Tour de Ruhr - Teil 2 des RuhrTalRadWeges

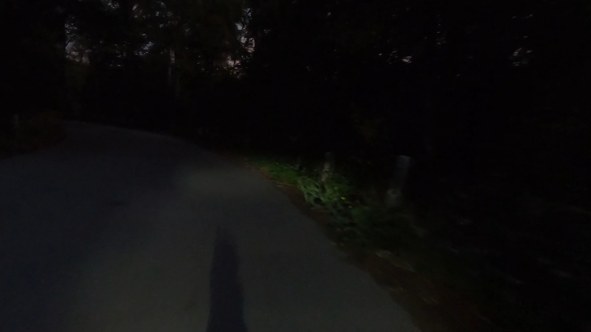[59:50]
Und der kleine Darth Vader vorne am Hügel, der zeigt mir den Weg. Möge die Macht mit uns sein. Da hinten, wo das Licht herkommt, da ist diese Strecke zu Ende.